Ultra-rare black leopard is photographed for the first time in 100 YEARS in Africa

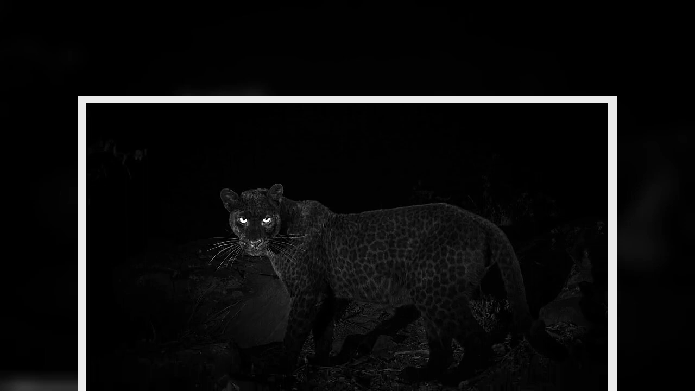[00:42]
Its white eyes can be seen looking eagerly for prey, while leopard-like spots can vaguely be seen on its city cove, which is the result of muralism
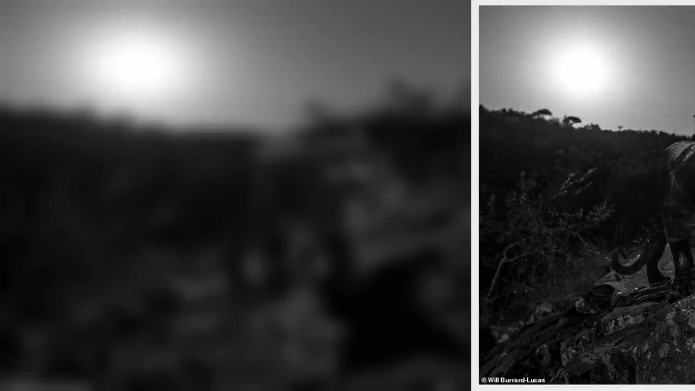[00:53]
. This genetic variation, the opposite of albinism, results in an excess of dark pigmentation .
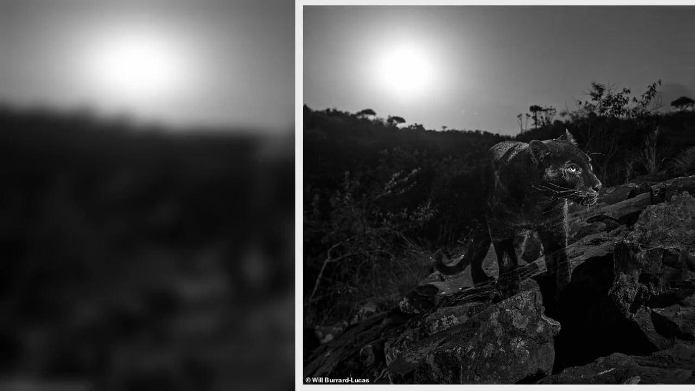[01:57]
The Brit said he couldn't believe it when he returned to one of the traps one day and saw a black leopard staring back at the camera lens